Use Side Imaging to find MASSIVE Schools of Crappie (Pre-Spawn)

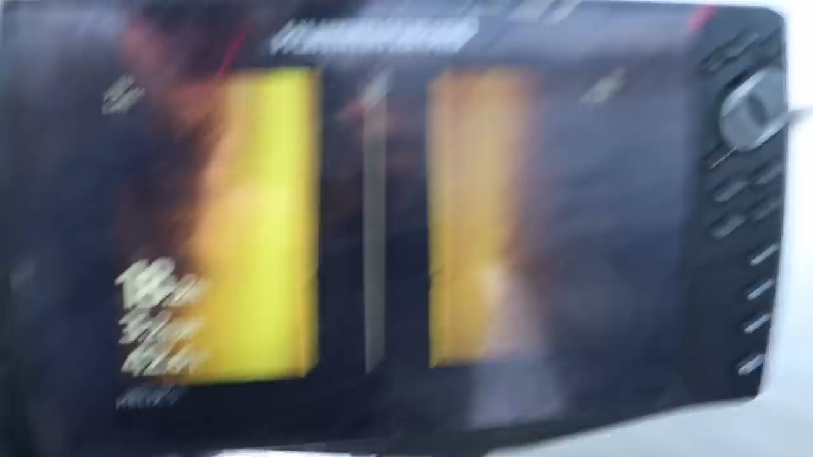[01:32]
all right so for my my settings on this a lot of you ask hey what's the settings you use on side imaging all right so
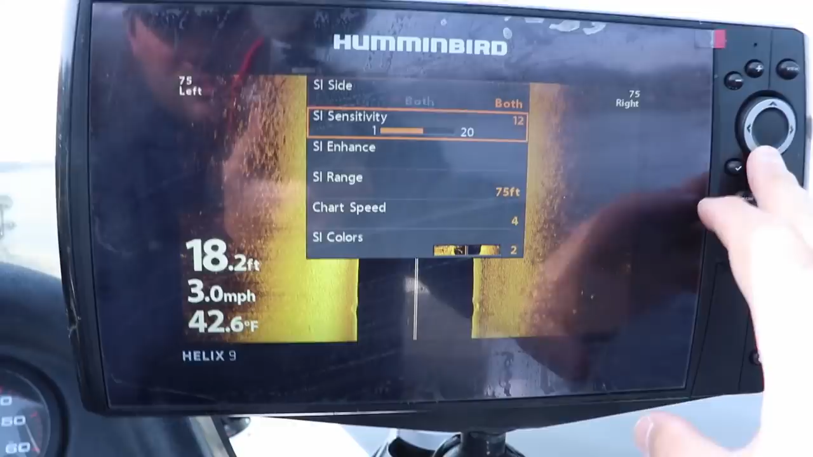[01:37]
On screen: depth 18.2 ft, water 42.6°F, speed 3.0 mph
my sensitivity I usually have it either 10 11 or 12 usually cranked up a little bit because I'm searching
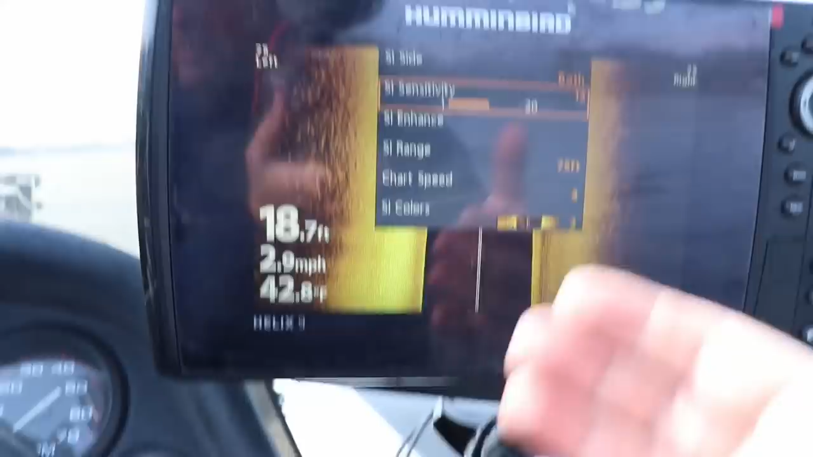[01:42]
for some smaller fish if you're going for walleye bass pike something that has a
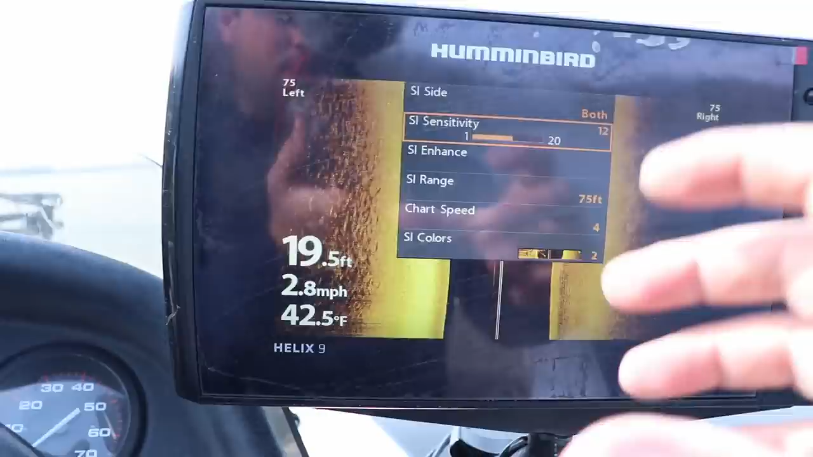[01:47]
On screen: depth 19.5 ft, water 42.5°F, speed 2.8 mph
larger profile you can probably turn this down to 10 9
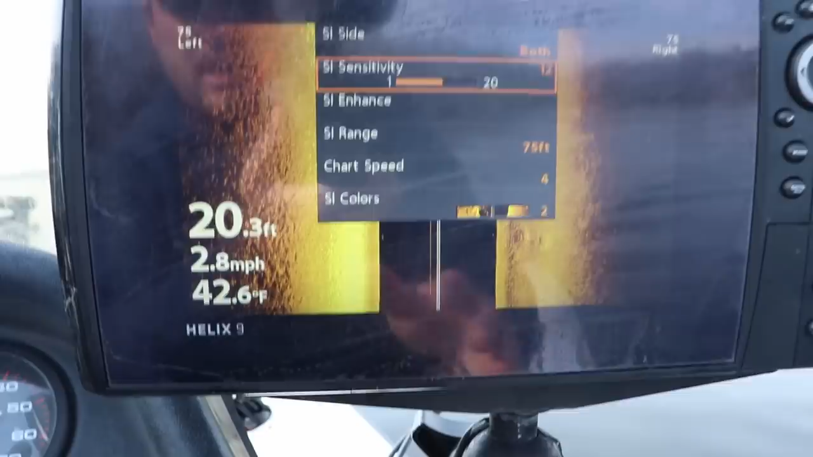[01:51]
On screen: depth 20.3 ft, water 42.6°F, speed 2.8 mph
8 something like that there's a fish on the bottom or something right
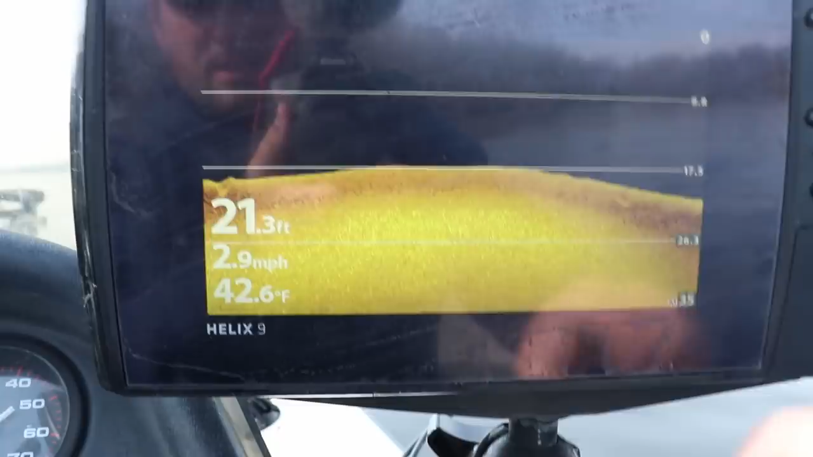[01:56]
On screen: depth 21.3 ft, water 42.6°F, speed 2.9 mph
there as far as left to right it
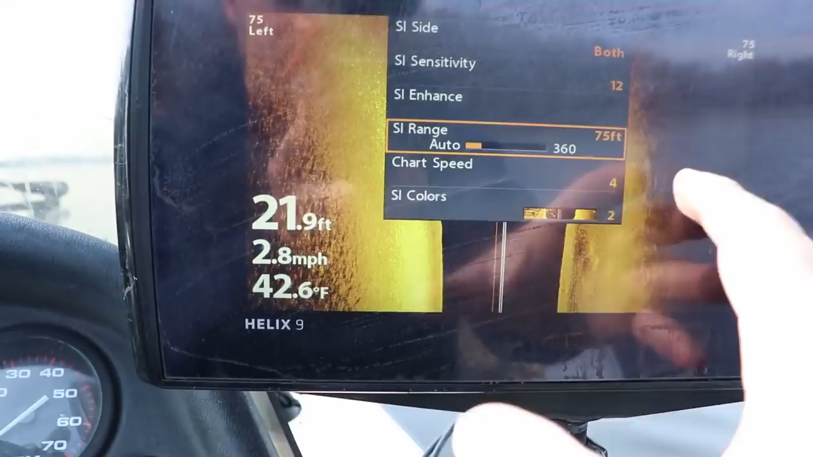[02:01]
On screen: depth 21.9 ft, water 42.6°F, speed 2.8 mph
varies right now because these are going to be huge clouds of crappie they're
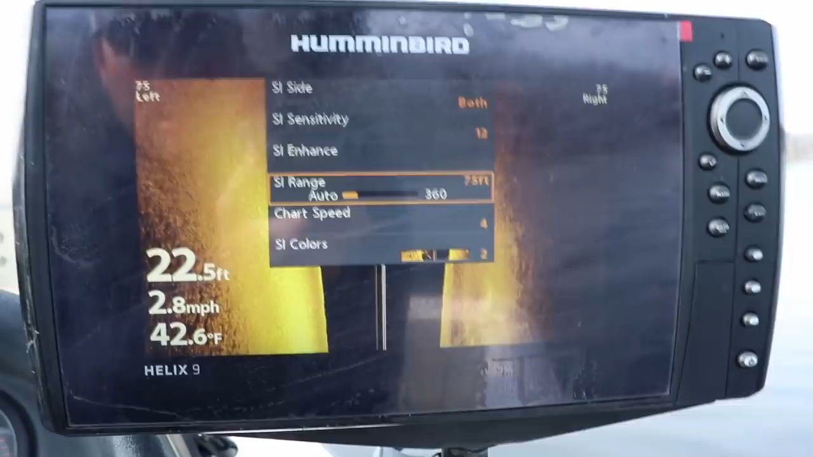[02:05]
On screen: depth 22.5 ft, water 42.6°F, speed 2.8 mph
going to show up really well I got it on 75 feet left and right if I
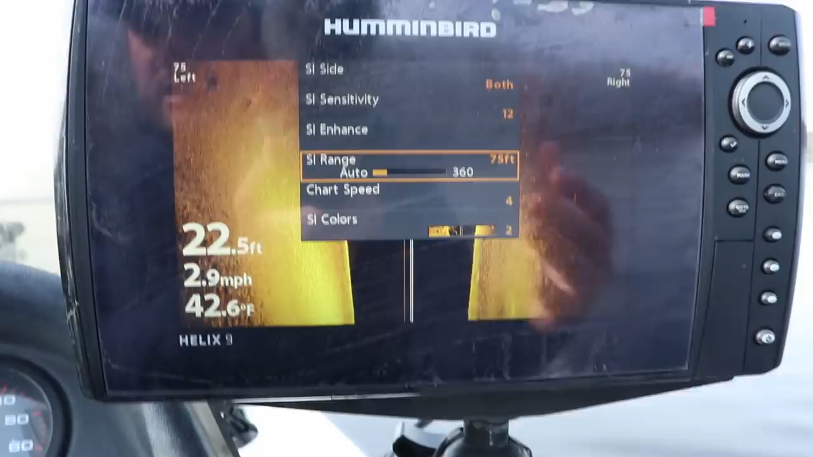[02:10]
On screen: depth 22.5 ft, water 42.6°F, speed 2.9 mph
know it's going to be kind of a narrow search pattern I'm going to crank this all the way down to about 45 feet left and right
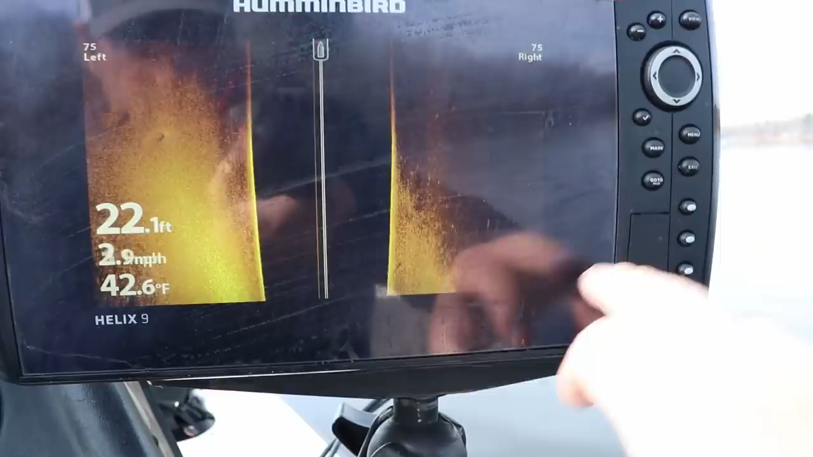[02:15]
On screen: depth 22.1 ft, water 42.6°F
this is the edge I'm looking for see how it's a bright color right here
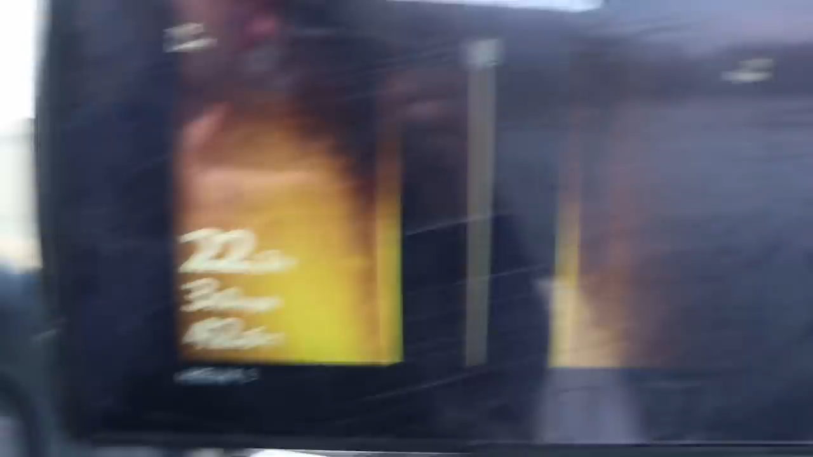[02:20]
this
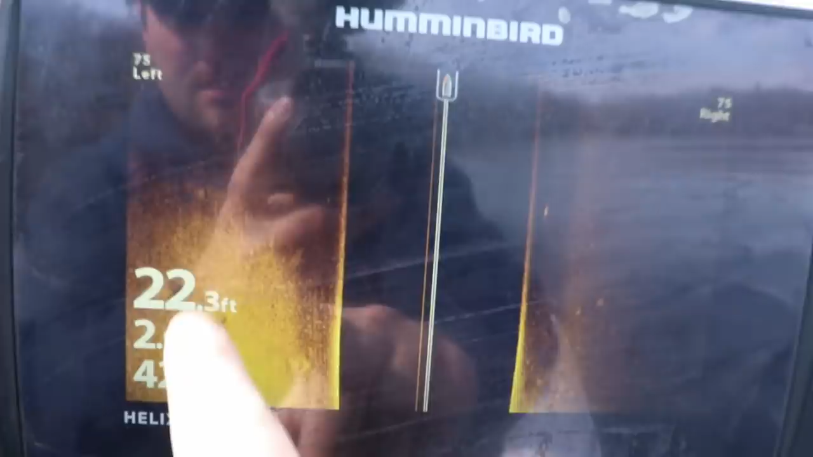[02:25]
On screen: depth 22.3 ft
bright color is hard bottom this dark color is soft bottom and there is
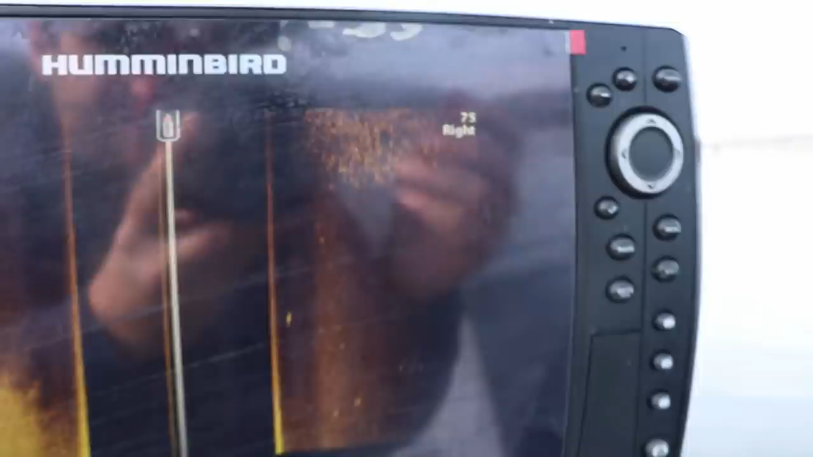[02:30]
the giant school of crappie right there that's why I'm searching out so wide that is a massive school all
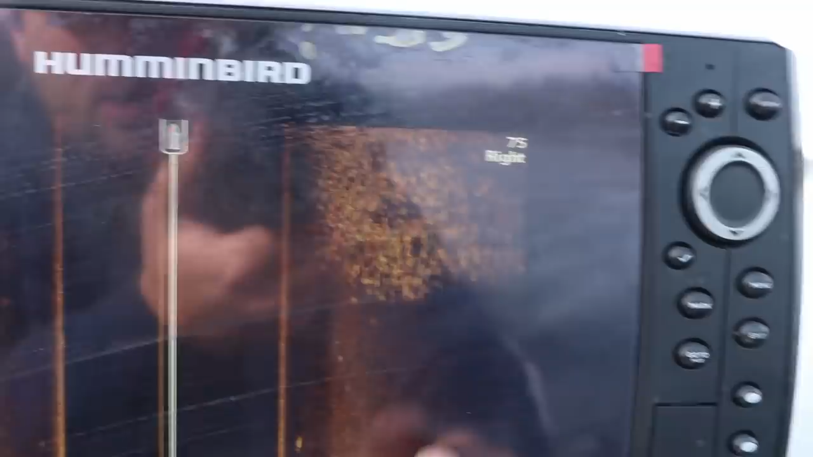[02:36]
these are all these are probably 9 10 11 inch fish that is a giant school of crappie
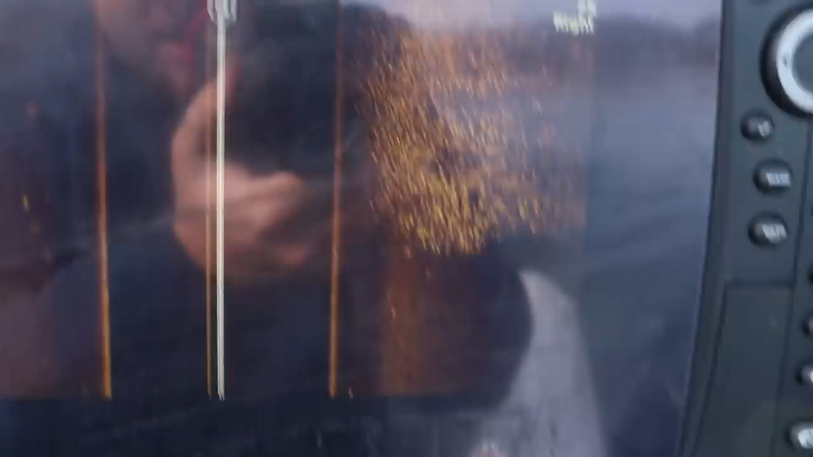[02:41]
didn't really take that long to find them but I do want to keep
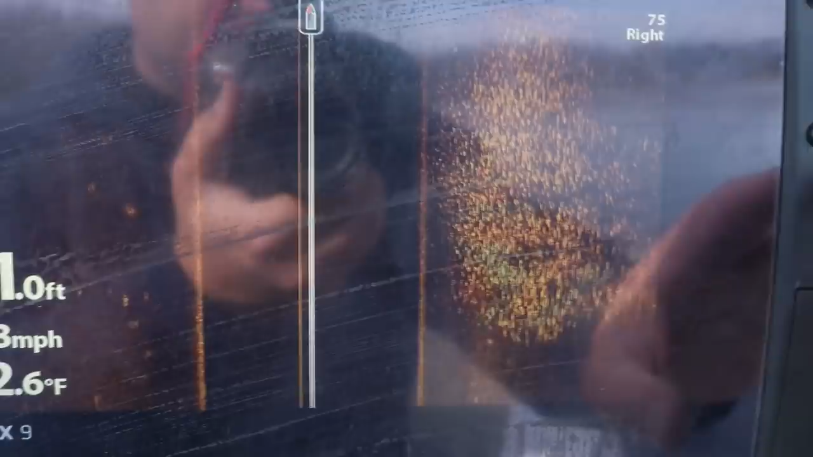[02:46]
going through the settings here that is a absolutely giant school of fish now we're going right underneath them
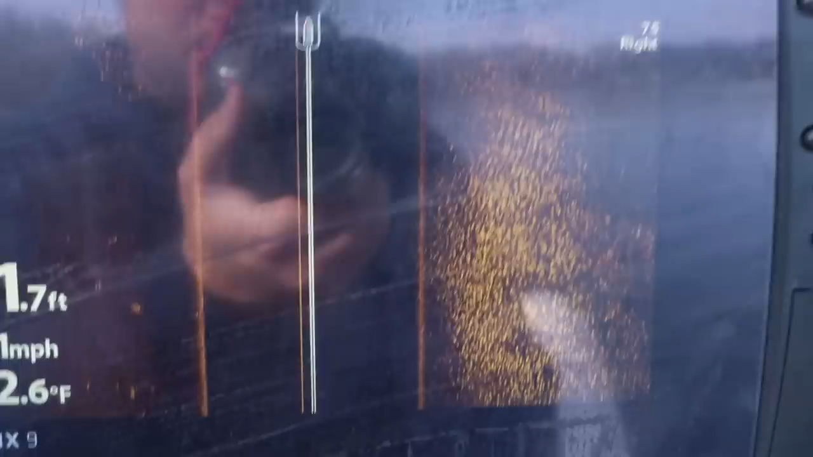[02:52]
that is a giant school of crappie looks like there's some bigger ones on this side here